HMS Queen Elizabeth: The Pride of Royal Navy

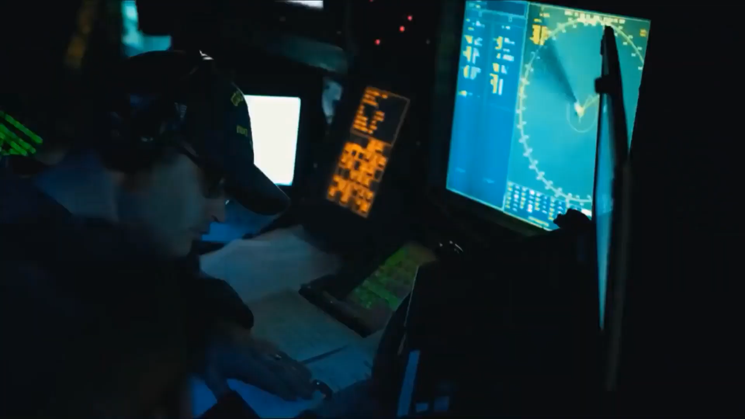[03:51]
The HMS Queen Elizabeth will also be equipped with Type 997 Artisan radar system for target indiction, situational awareness, and navigation.